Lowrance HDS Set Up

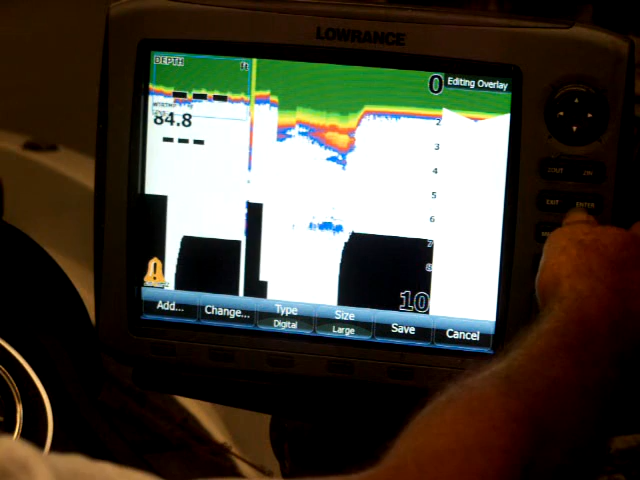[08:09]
The only problem is it's not showing it because I'm sitting here in the shop. Yeah, see how it came larger. Okay. Now, what I want to do, I want to put that back to medium.
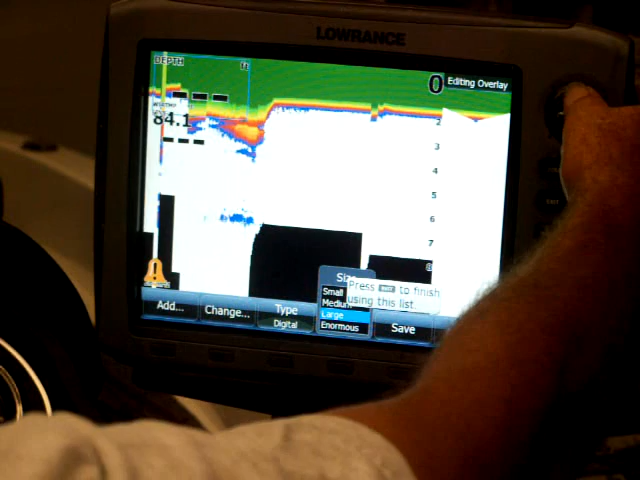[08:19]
Then I'll just hit enter.
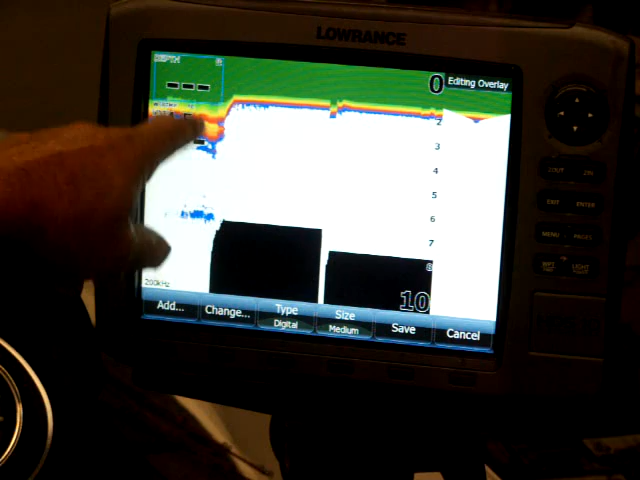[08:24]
Now, if you wanted to move that, if I wanted to put that, okay, hit enter.
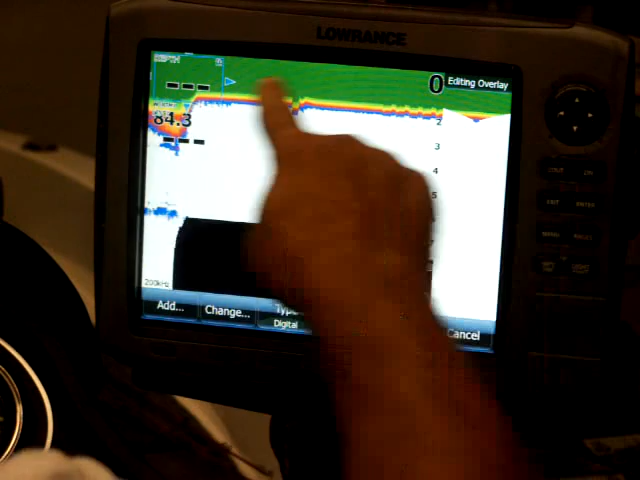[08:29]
If I want to put this on this side of the screen, you just take the flywheel, move it over, or move it down.
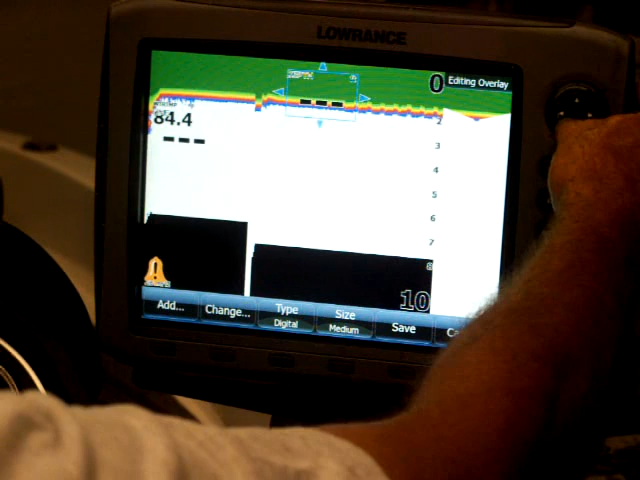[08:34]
Pretty much get it where you want it. And then hit enter.
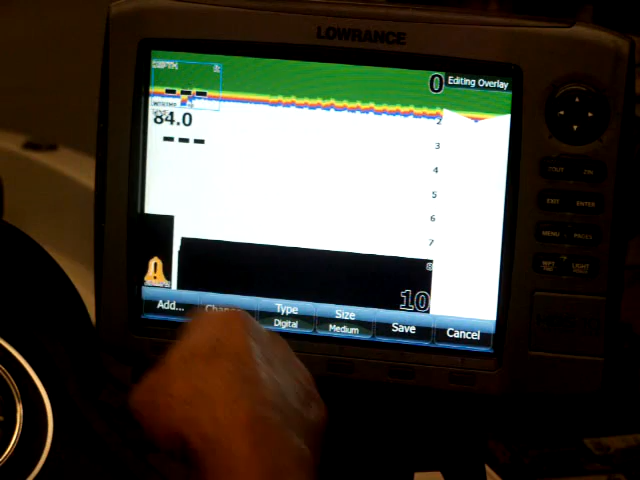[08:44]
Okay, now you can take the flywheel and scroll it down. If I want to change the size of my water temperature or move it to a different part of my screen, that's how you change all that.
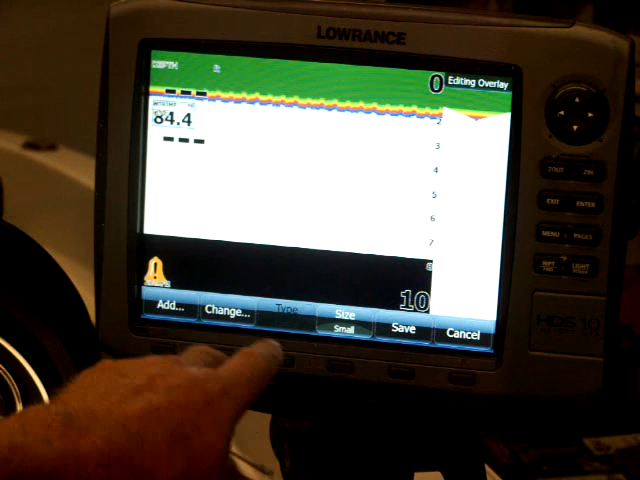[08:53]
And like I say, all your soft keys on the bottom will enter all that for you.
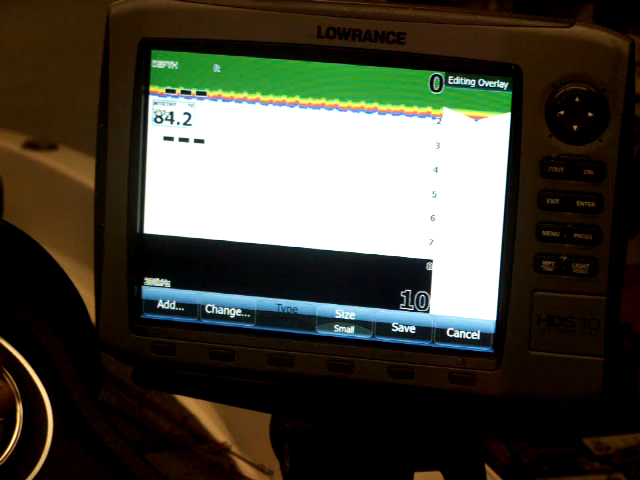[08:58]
So we'll exit out of there. Then it'll ask you if you want to save your changes.
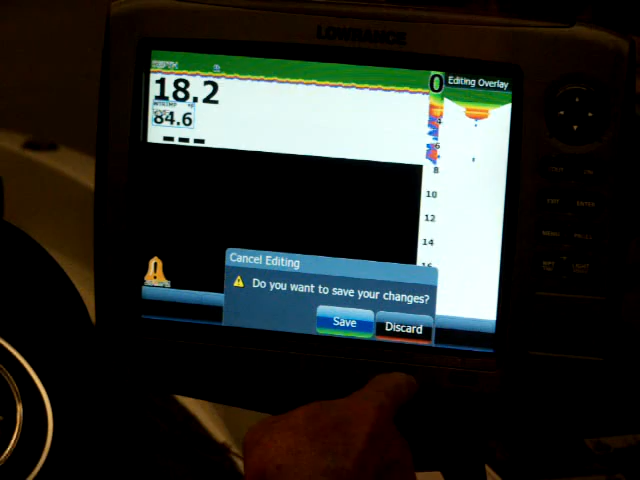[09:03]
So I want to save them. So what we'll try to get into next week is some stuff on the charts.
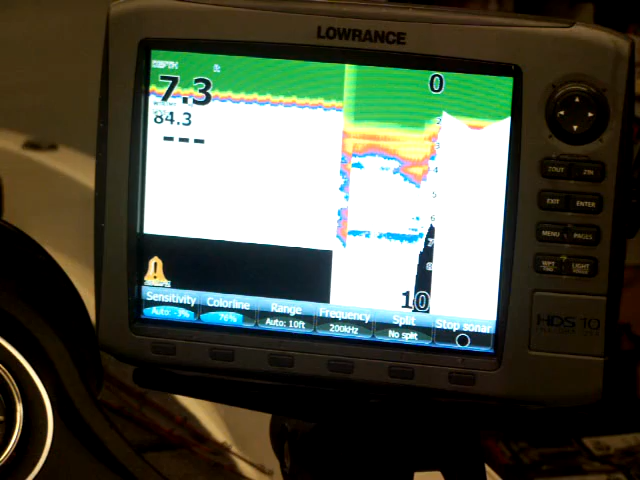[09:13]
Then we're going to do some structure scan, some down scan, and hopefully do some shots on the water where you can actually see us vertical fishing for fish. Now, one thing I didn't go over was the range.
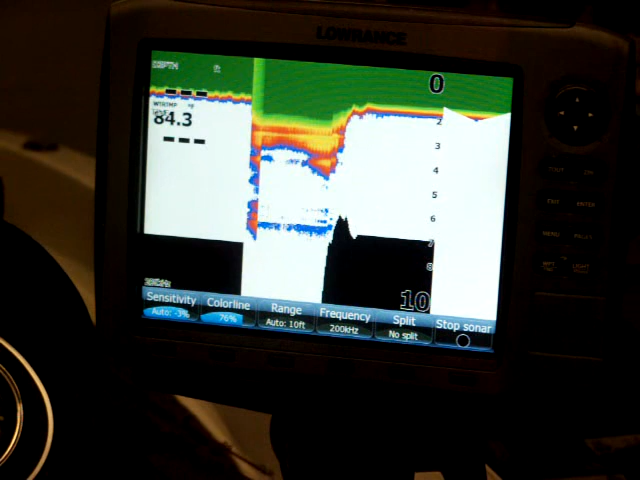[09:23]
You know, I said 90% of the time I leave the range on auto. But a lot of times you'll hear me talking about I'm fishing in 60, 70, 80 foot of water.
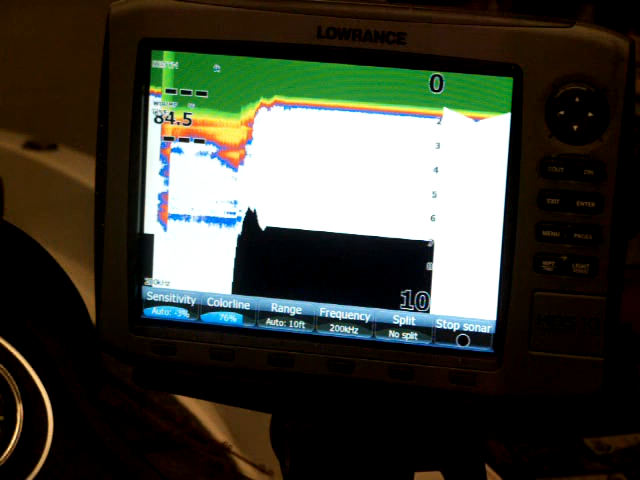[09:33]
Now, what I will do in that case, I'll go in and hit the range.
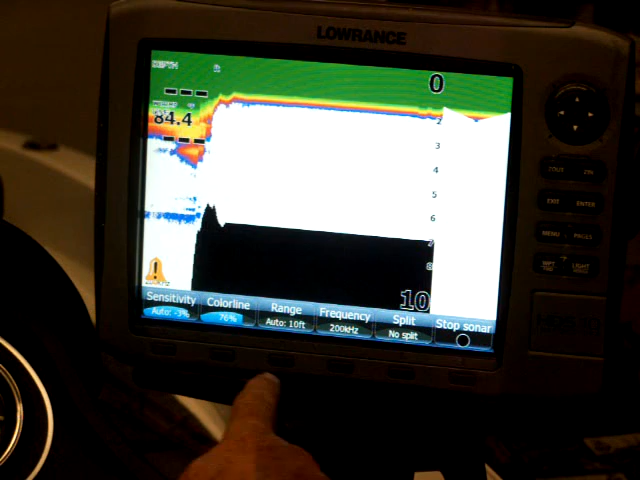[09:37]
And right now my fish aren't much deeper than 30, 35. So what I'm going to do, I'm going to go down here to 40 foot. And I'm going to hit enter.
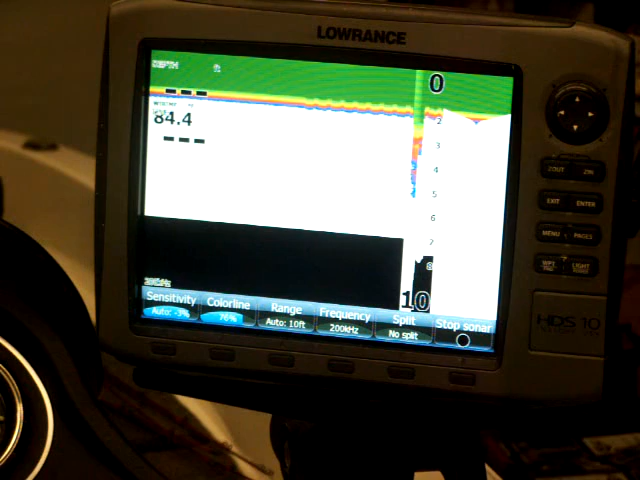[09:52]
And what that's going to do, it's going to keep the, I did something wrong there.
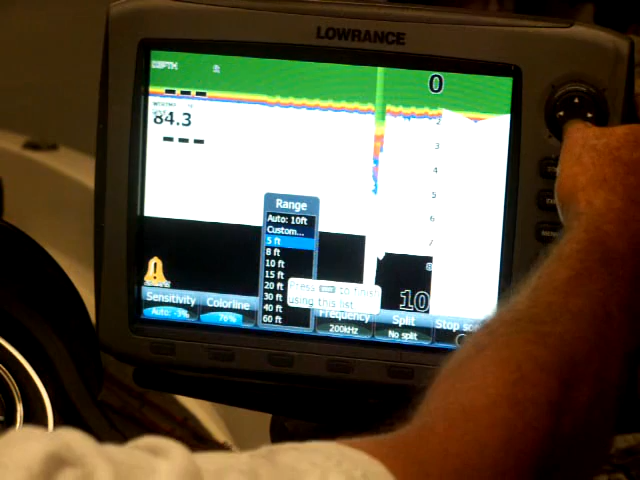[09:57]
So you hit auto, down to 40 feet, hit enter.
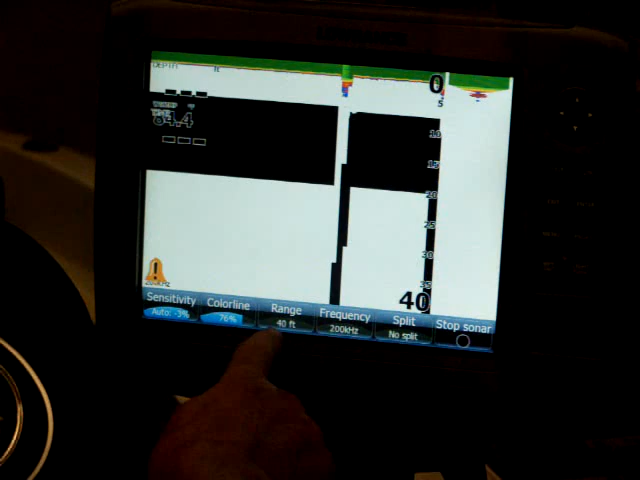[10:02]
Okay, now I'm on a 40 foot range. So it's only going to show me from 0 to 40.
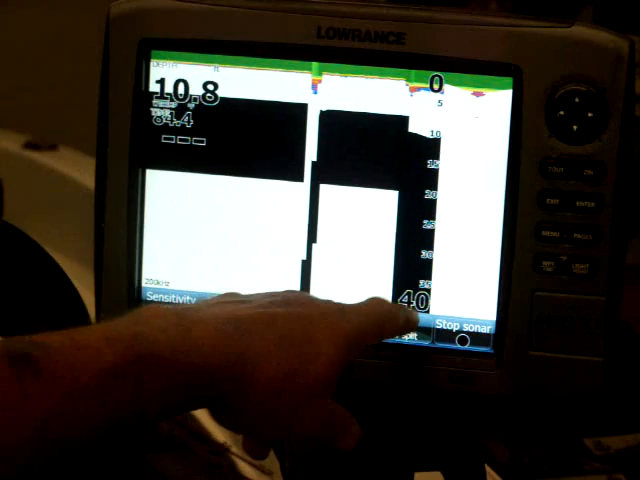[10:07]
Over on the top left, if it's 100 foot, it's going to show me my total depth.
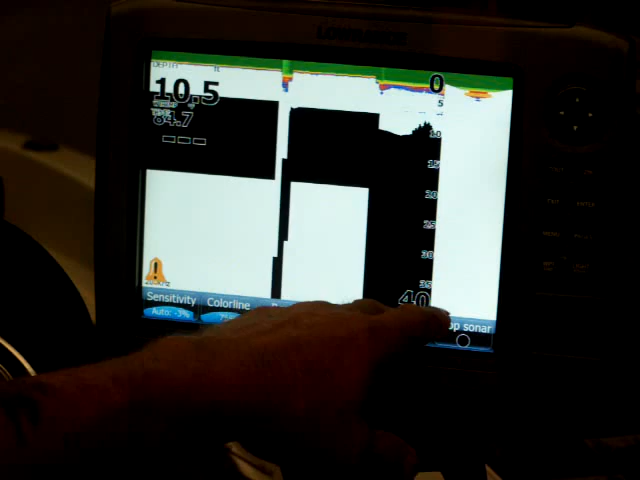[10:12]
But it's going to take all the power of the unit and only show from 40 foot to the surface.
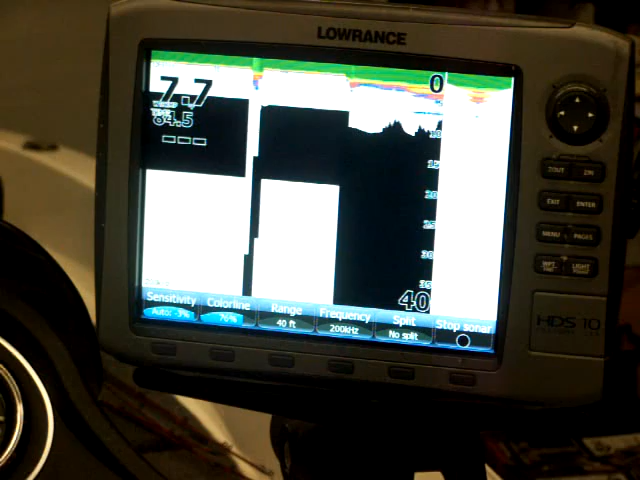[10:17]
This way I can see my bait better, I can see the fish better.
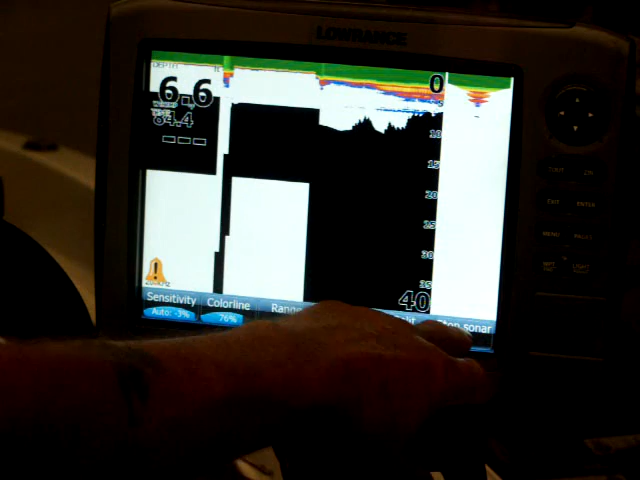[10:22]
And I can still see the tops of the trees as long as they're, you know, no further down than 40 foot. If I feel some of the fish are coming out of the trees in 50 or 60 foot,
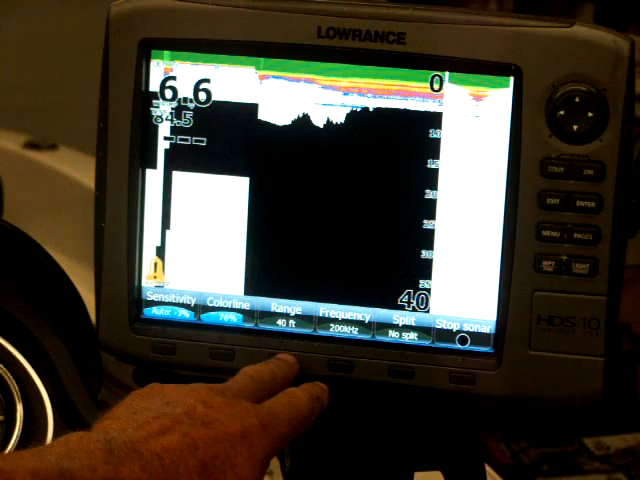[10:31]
then I'll just hit the range and go down to 60 and hit enter. But basically what this does, it enables you to see your bait better, enables you to see the fish better coming in and out of the trees.